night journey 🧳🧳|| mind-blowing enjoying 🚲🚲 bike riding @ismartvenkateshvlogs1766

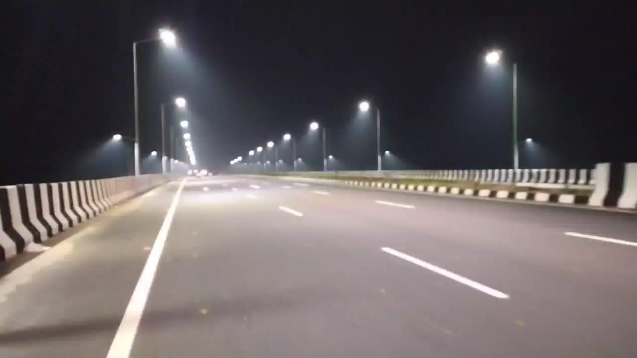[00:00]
ఇది మన హైవేనే, సూర్యాపేట టు ఖమ్మం హైవే కొత్తగా స్టార్ట్ చేశారు దీన్ని